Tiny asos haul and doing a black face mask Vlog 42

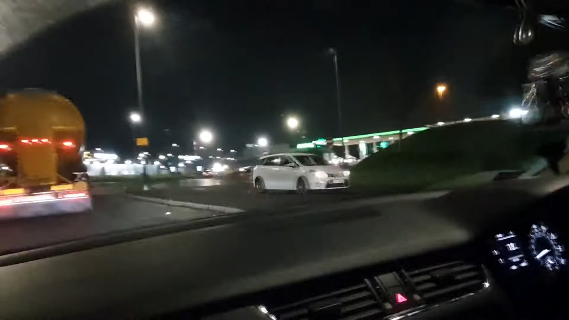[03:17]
You can't really see it, but it's right there.
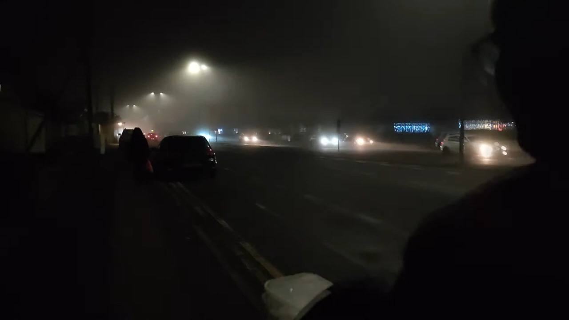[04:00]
A fog has settled in all of a sudden, out of nowhere. It's crazy, man.